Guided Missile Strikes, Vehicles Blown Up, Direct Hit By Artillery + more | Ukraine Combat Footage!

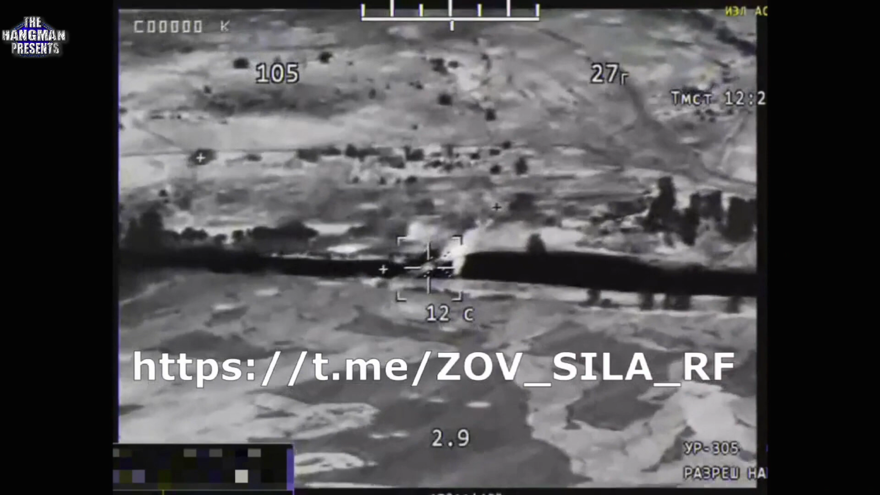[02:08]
That's fine The rocket is coming to the bridge.
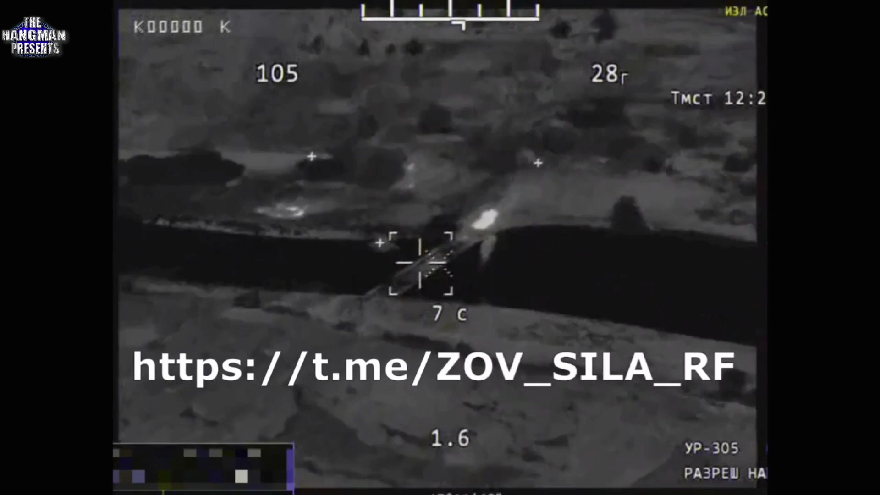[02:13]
Oh, good. Yes. No, it is. I found the bridge.
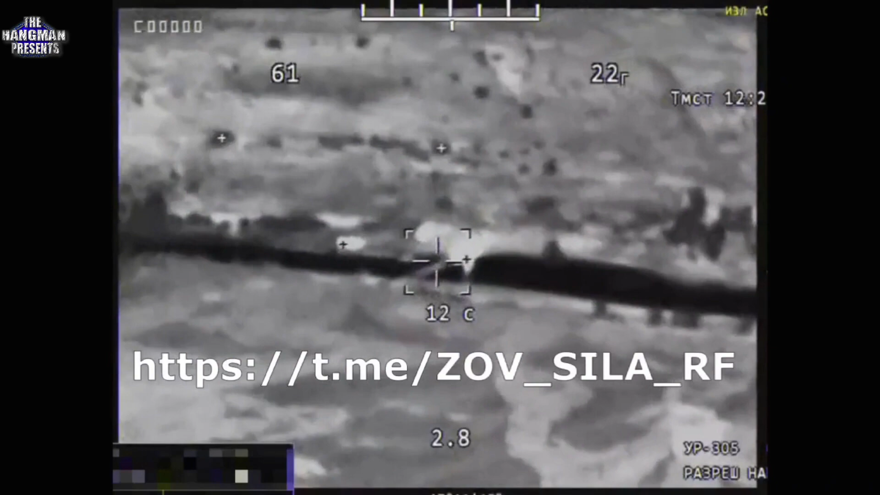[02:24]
There you go. Oh,
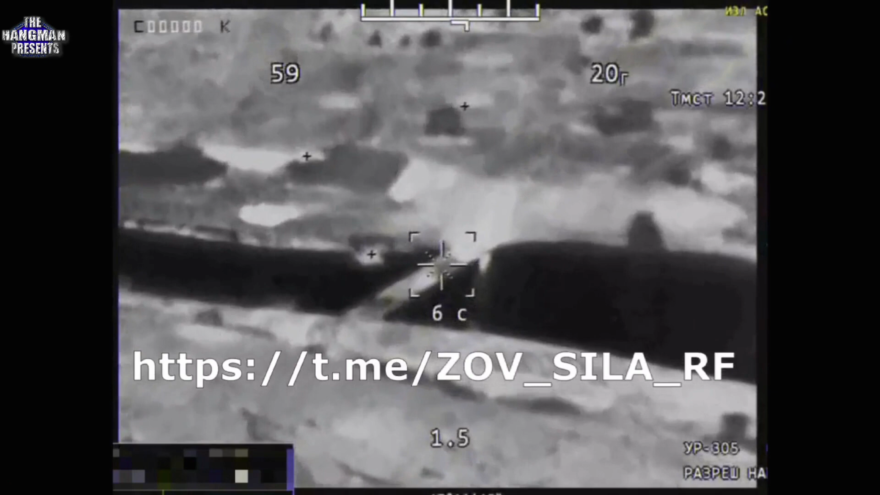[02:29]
the car is falling. It's crazy.